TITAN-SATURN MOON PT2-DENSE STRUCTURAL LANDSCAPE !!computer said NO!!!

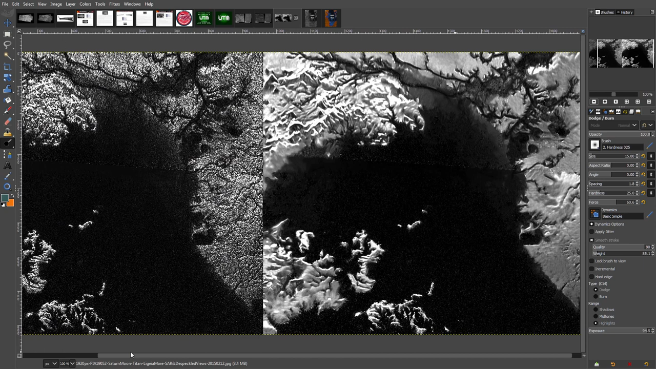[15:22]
apart from looking at the hole, I'm not going to do any work on that, and it wouldn't make a lot of sense anyway. But as far as looking in the dark areas, let's just have a quick look at this side, same area. As you can see how pixelated this is, I haven't done anything to it.
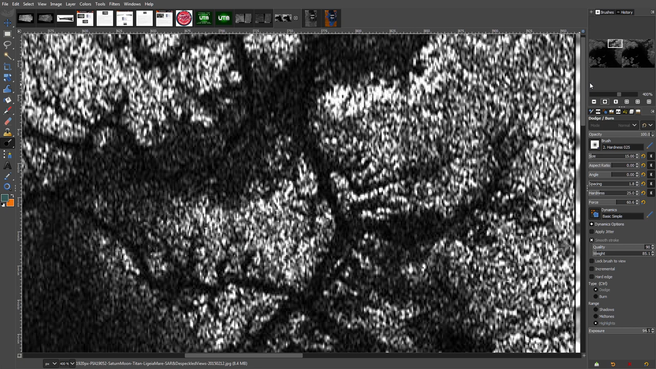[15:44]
Probably have to squint your eyes at this one.
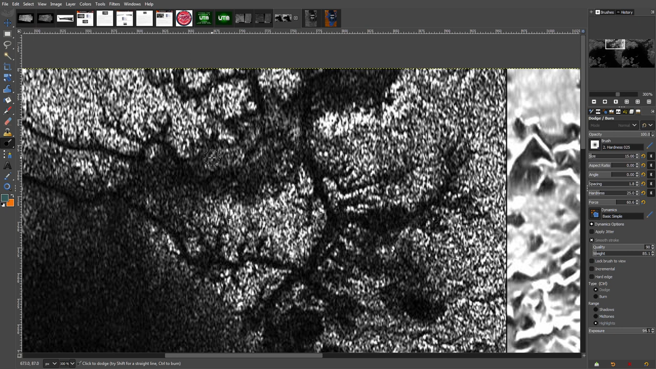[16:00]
I'm only doing this because I'm interested to just have a quick look. So yeah, there you go. Despeckling noise from original images that I take. It doesn't make any sense to me. Okie doke. Right.
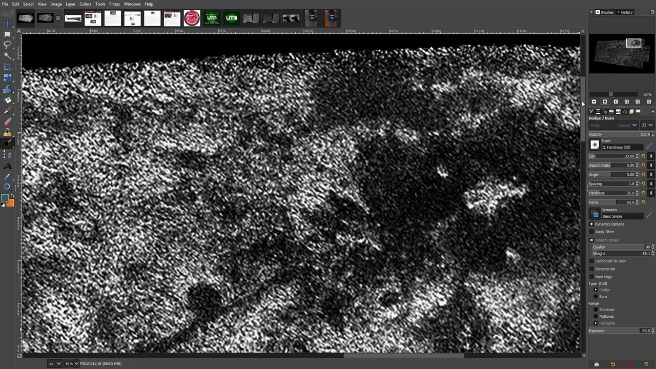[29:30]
Okay, let's go to here. Okay, right, Cassini's final Titan radar swath.
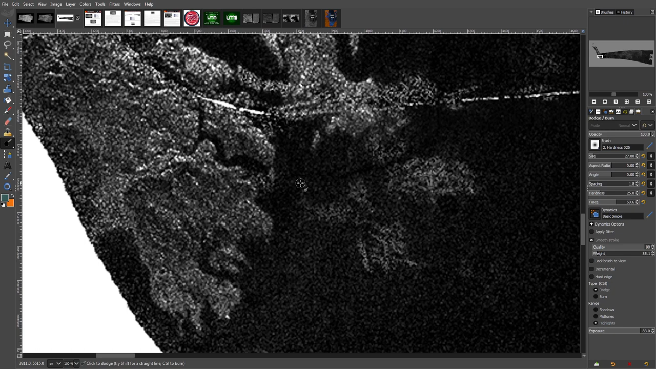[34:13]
And this is the whole image.
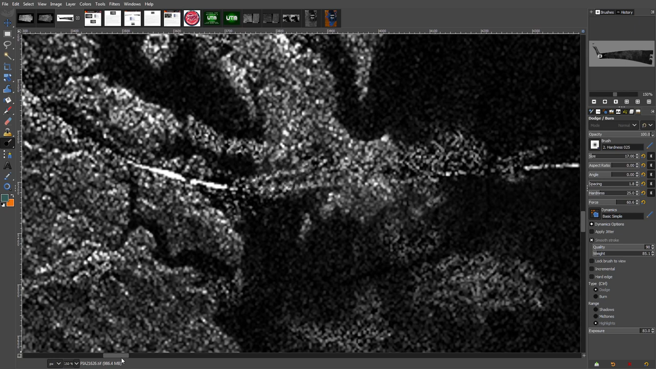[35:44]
So, this, whatever it is, just going to do some zooming in and out so you can have a look and